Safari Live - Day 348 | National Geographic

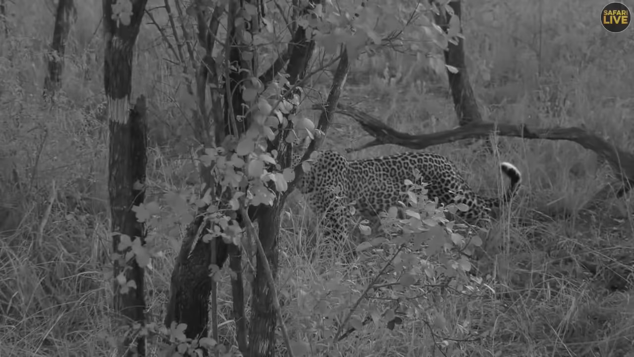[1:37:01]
Tandi there looks to me very empty. And it's difficult to tell if she is lactating or not from here. She's just smelling where Talamba's been. Yeah, yeah, yeah. Look, look. Right next to us here, we've got Tingana and Talamba. That's Tingana. There's Talamba. She's still chuffing away.
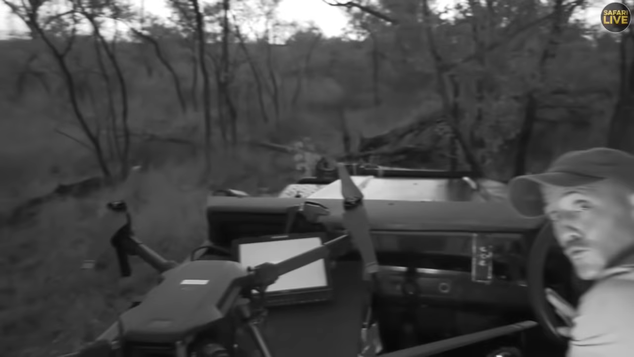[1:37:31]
This is unbelievable. My God. Three leopards within three meters of the sky. Oh dear. That's Tandi now shouting at Tingana. She doesn't want him near. That would be expected if she's got baby cubs.
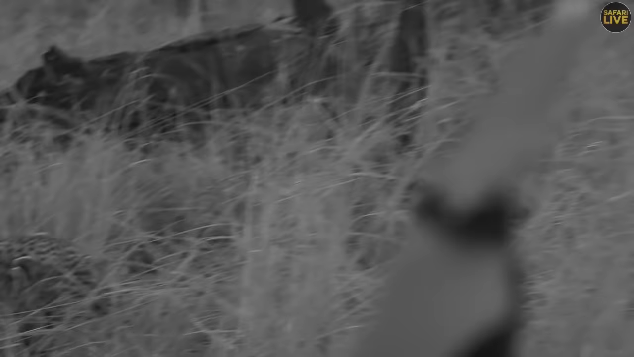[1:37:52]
He's not interested in causing trouble.
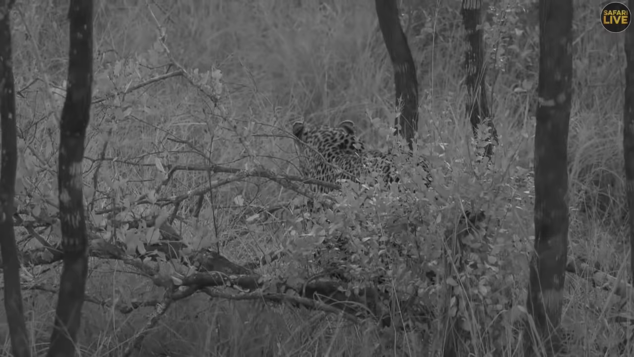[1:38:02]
That's his territorial call. You might just be able to hear the chuffing. Here comes Talamba. Just straight in front of us. There she sits chuffing away. Chuff, chuff, chuff, chuff, chuff, chuff. Tandi growling.
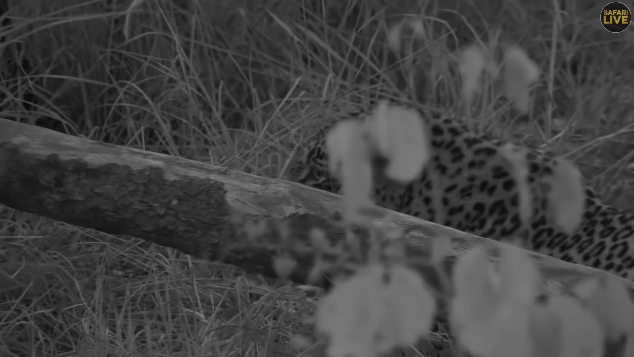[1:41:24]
Salamba's just beyond over Tandi's head to the left. Relaxed. Not doing anything. Watching this potential parental fight going on. Do you stop chuffing?
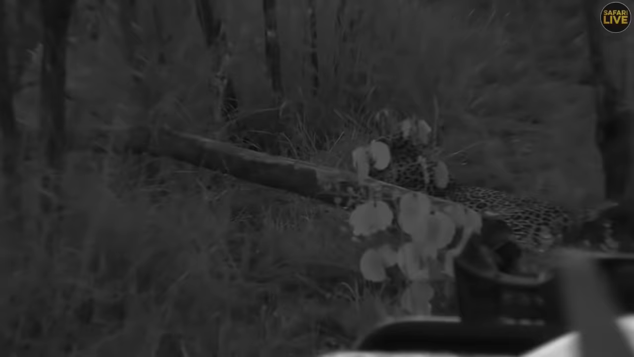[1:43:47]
Right, so that's Tandi. Tingana's moved off. Tristan will probably try and follow up on him. And we'll stay with these two. Of course, if either of them move from here to get over this rather substantial amount of log.
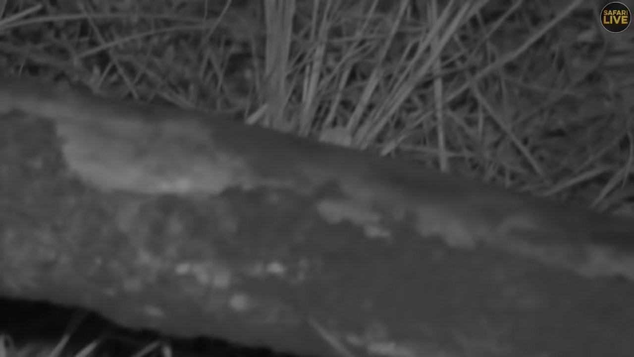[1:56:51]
And the light has now faded completely. Alrighty. Oh dear. Let's go back across to Tristan and let him update you as to whether or not Tingana is going to leave.
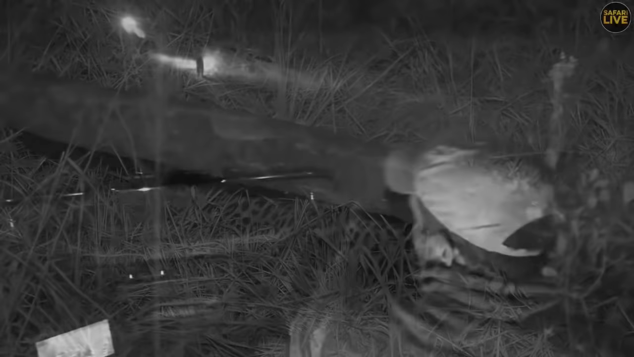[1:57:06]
Well, as you can see, Tingana's just in front of us, walking straight towards us at the moment.
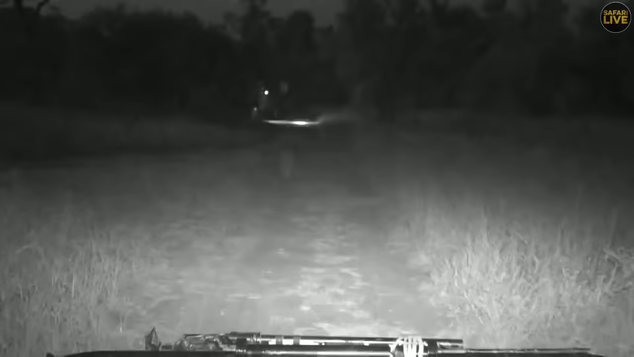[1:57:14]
So he's going straight south. I'm going to have to start and just move back with him. Otherwise, I'm going to block his road.
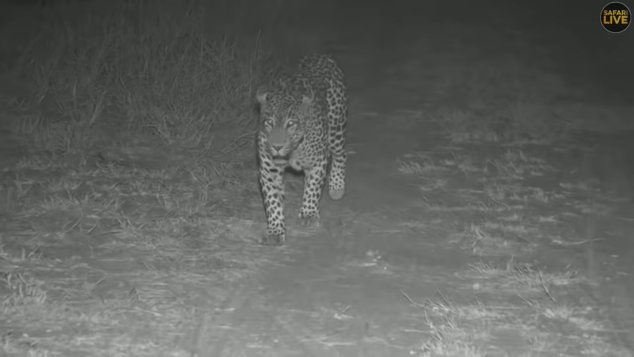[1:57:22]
We don't want to block the Duke's road. But he is heading pretty much straight to the southern boundary.
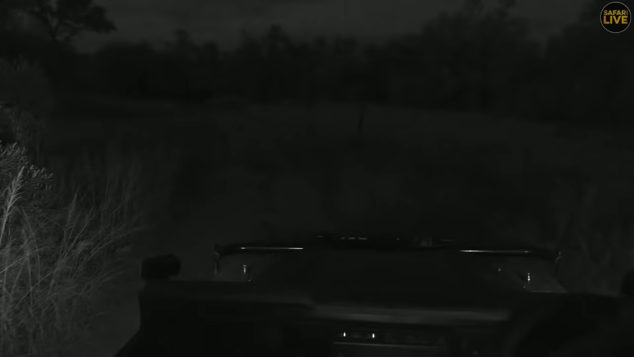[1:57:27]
And I'm almost 90% sure he will not be here for the start of this TV show.
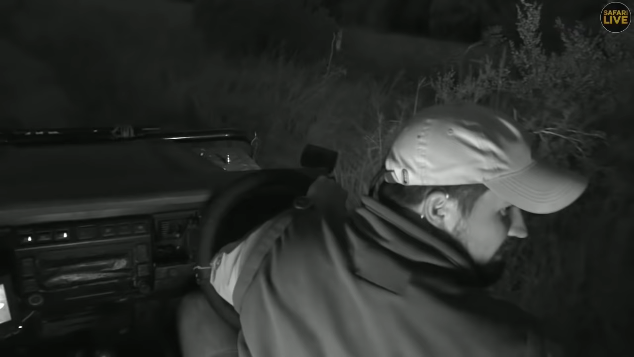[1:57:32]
Pretty sure we're going to follow him all the way down to the boundary. I mean, he's probably at the rate he's walking 10 minutes from crossing over. I'm just hoping he gets to Twin Dams, has a drink and flops down and that's the end of it.
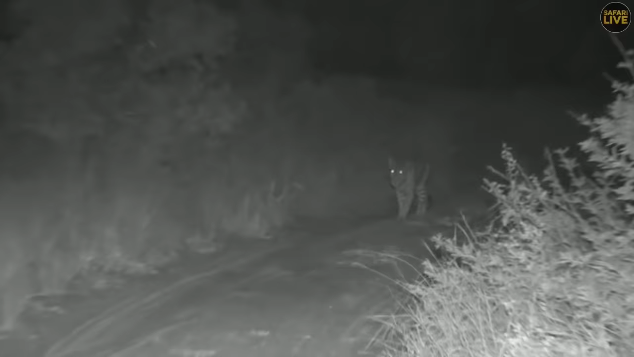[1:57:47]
But it doesn't look like that's going to be the case. It looks like he's on a mission now. Now he's been spurred on by the fact that he's got two girls to protect. And so he's kind of just making sure that he patrols his territory and marks.